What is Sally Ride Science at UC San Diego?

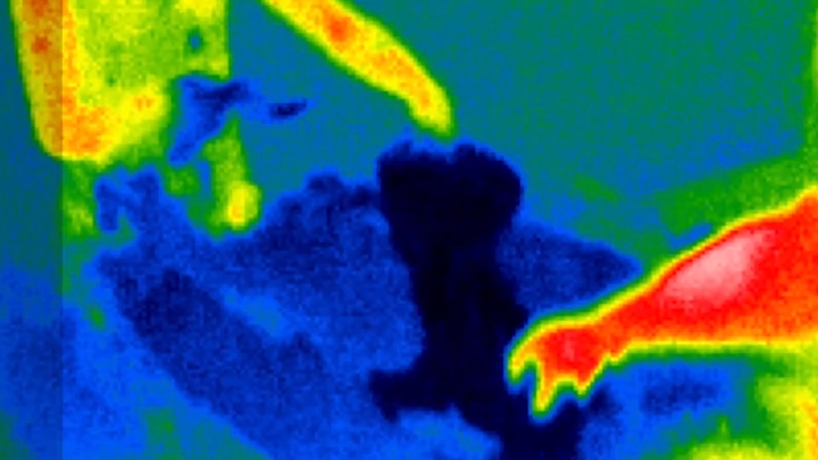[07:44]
And it'll be cool in the surroundings, and we'll be able to watch it flow all over these stream tables, both in visible and infrared light.